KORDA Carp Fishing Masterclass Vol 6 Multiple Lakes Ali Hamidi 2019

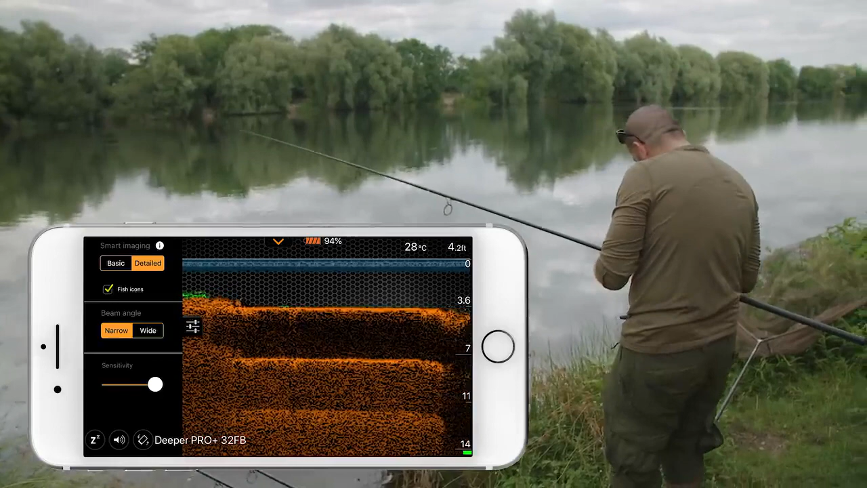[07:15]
On screen: water 28°C
It's a nice little clear spot.
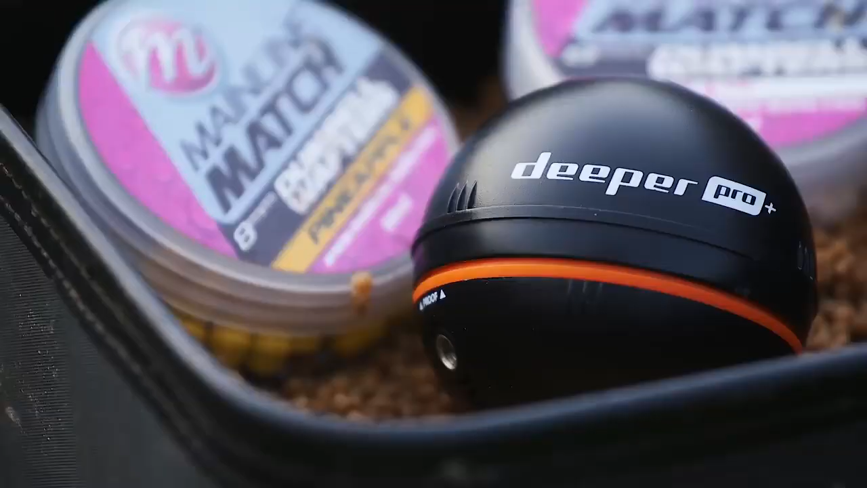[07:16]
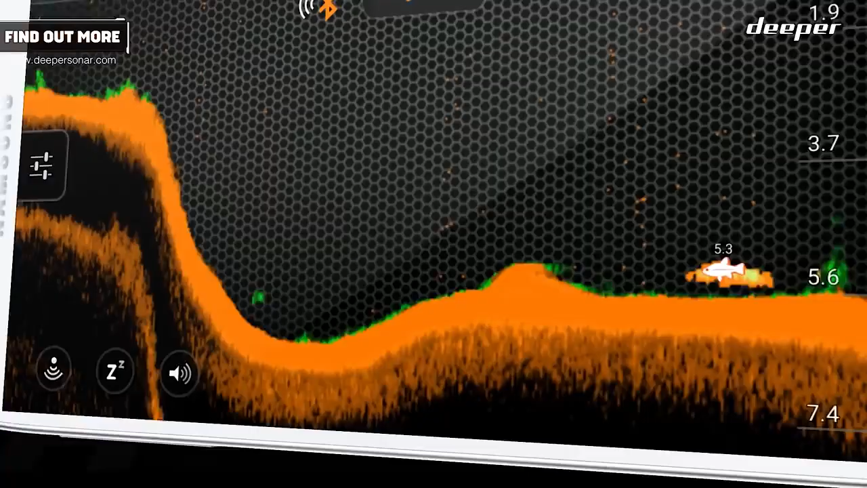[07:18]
The Deepa range of fish finders or sonar feature finders, if you like,
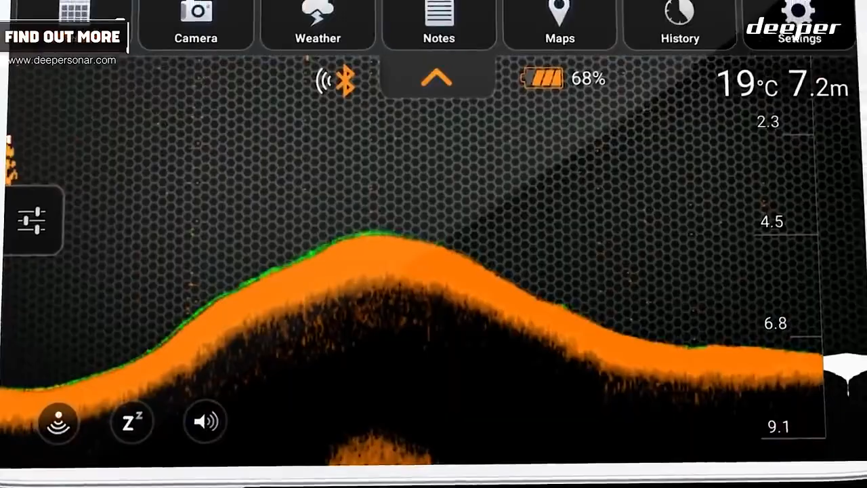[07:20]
On screen: water 19°C
are an absolute godsend if you're limited for time.
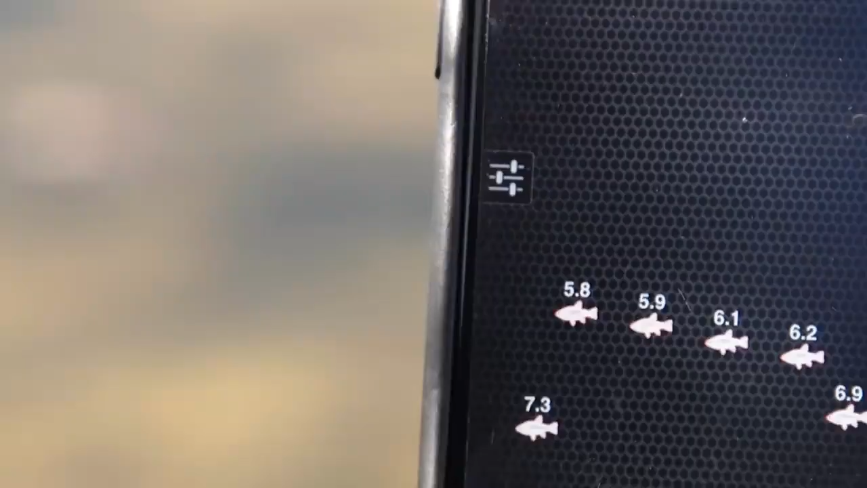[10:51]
The deeper with a couple of casts revealed 8 to 12 foot of water.
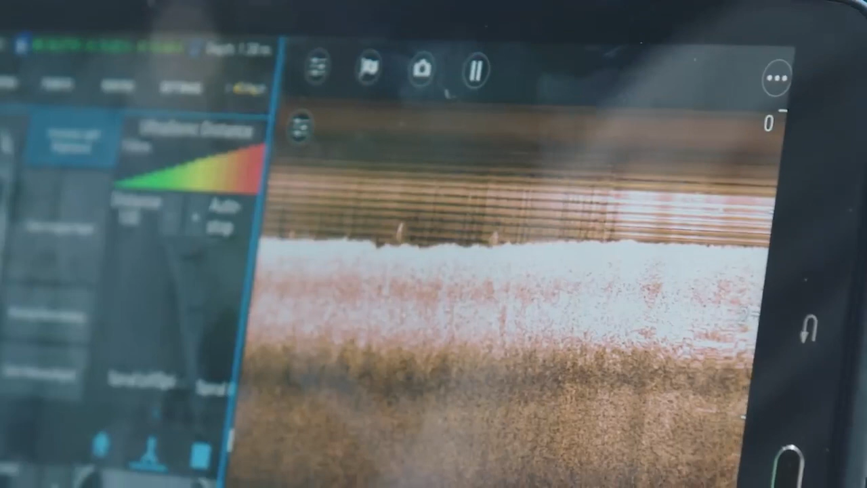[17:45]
I placed the first rod in about three foot of water on a firmer area of silt as shown by the RT4's Echo Sounder system.
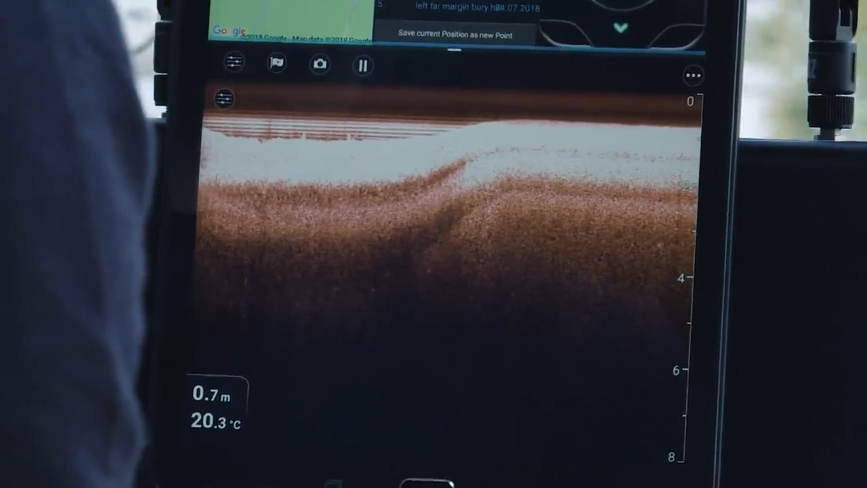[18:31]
On screen: depth 0.7 m, water 20.3°C
We can see it's 0.7 of a metre, which in your money is about three foot.
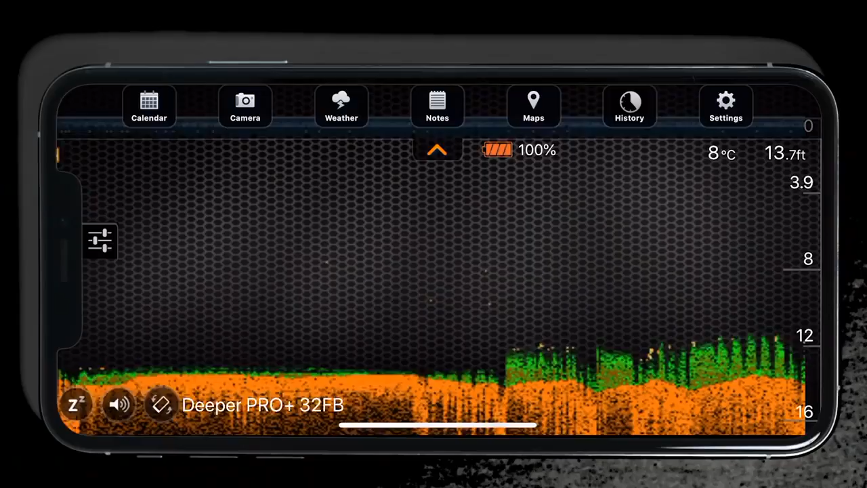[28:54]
On screen: depth 13.7 ft, water 8°C
So once I'd had a look on the depths and saw a couple of likely-looking areas on the deeper,